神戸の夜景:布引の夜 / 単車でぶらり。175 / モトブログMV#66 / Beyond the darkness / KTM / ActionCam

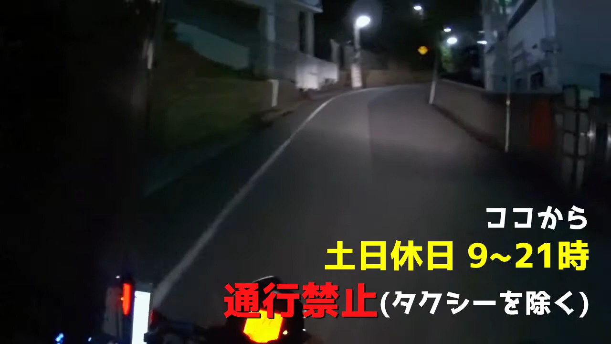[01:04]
分かりにくえーっと夜やから怖いな
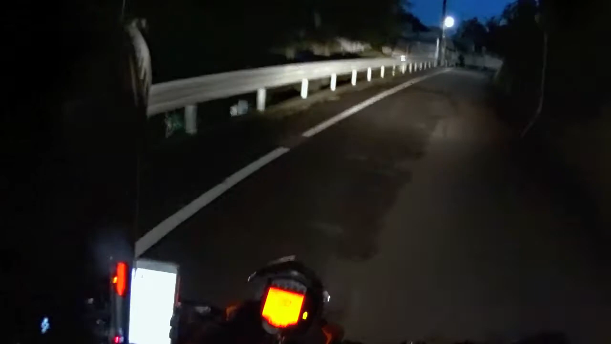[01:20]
まあ明健さんみたいに真っ黒じゃないからいいですけどね夜検査も真っ暗やからなうわっ右辺はここら辺は虫はいないね
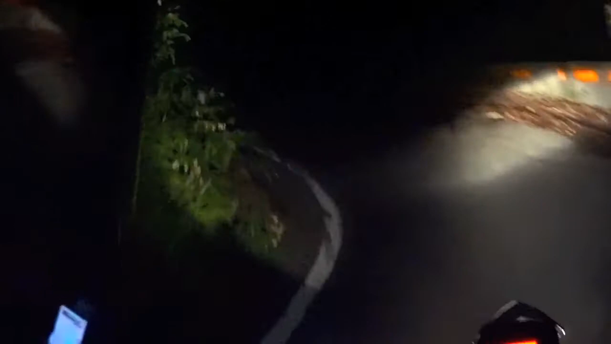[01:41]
うーうー頑張ってうわー分かんないよロープウェイロープウェイ電気ついてるけど人乗ってんのかなうわー何も見えへんわ
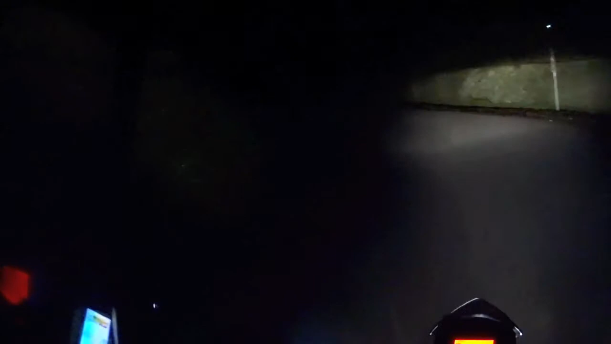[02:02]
うーうーわー頑張って
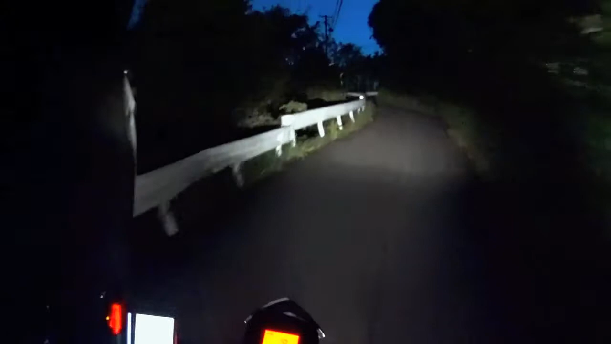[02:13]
かっ21時かくそーまだ19時でしたまだ19時でしたうわーあかんかったかーとりあえず上まで行きますわはいー
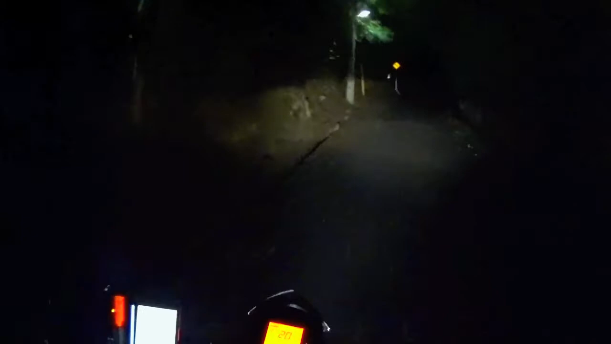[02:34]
これ下り怖いなーはいーえーここで終了か
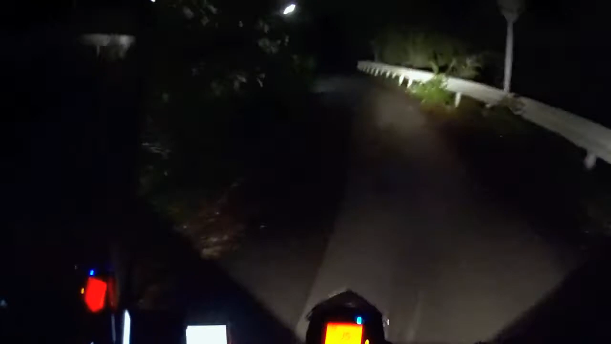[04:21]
さらっと編集しましょうどうでしょうあんまり喋ってなくてもいいでしょう道がわからんけど怖い見えませんはい、えーとまあまあまあ普通に昼間に来ればなんてことはない道なんですが夜ということでちょっと一本
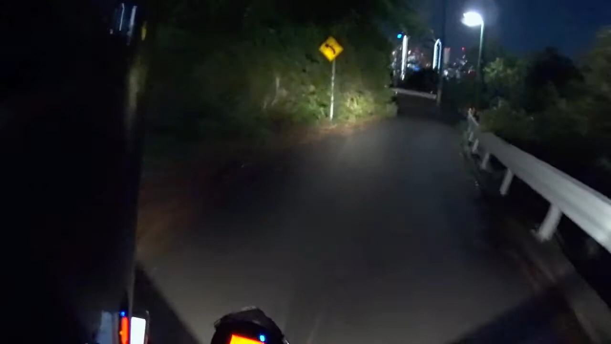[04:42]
なんとか頑張って火に出しましょうあ、どうでしょう
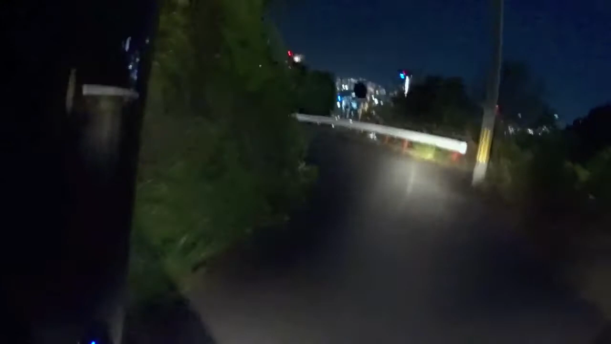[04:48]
えー、若干見えるかなこれがあ、
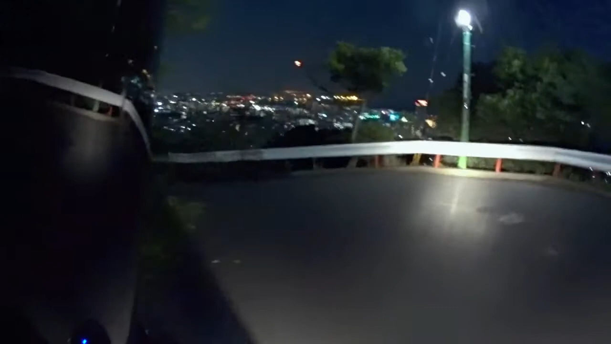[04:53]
この辺結構いいんじゃないこんなとこ止まってたらあかんけどうん、よく見えますうわー、ここすごいいい感じあー、いいか来てないしちょっと失礼して